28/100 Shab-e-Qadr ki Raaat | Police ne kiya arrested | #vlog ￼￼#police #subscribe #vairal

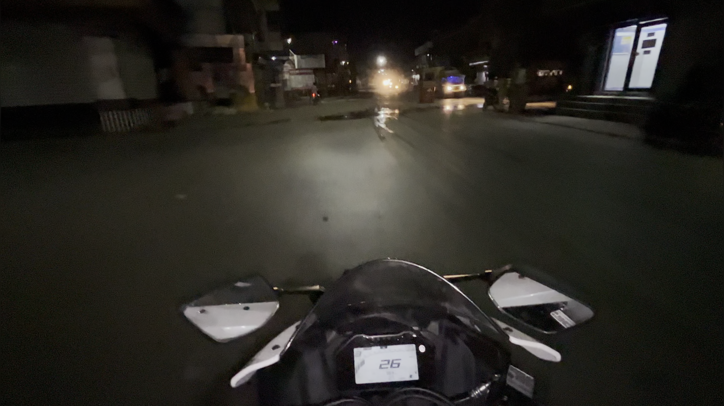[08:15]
तो देखते है अभी आगे जाके। तो बैनर कुछ इस तरह है, यहाँ पे रात का वक्त हो चुका है तो क्लियर दिखाई नहीं दे रहा,
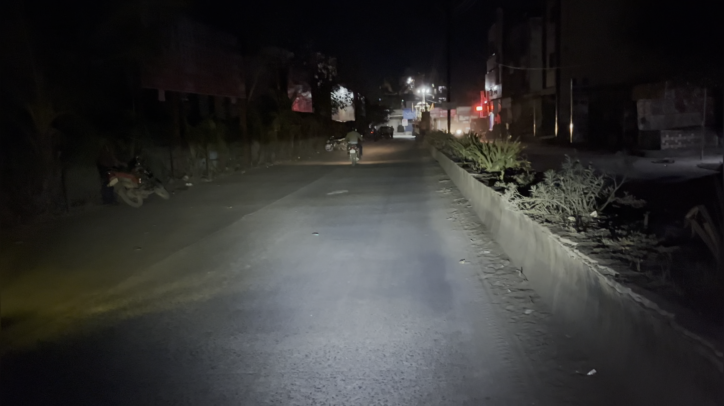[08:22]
मैं सड़क पे हूँ अभी, और यहाँ से पहले नीचे था तो अभी ऊपर लगा दिए बच्चों ने,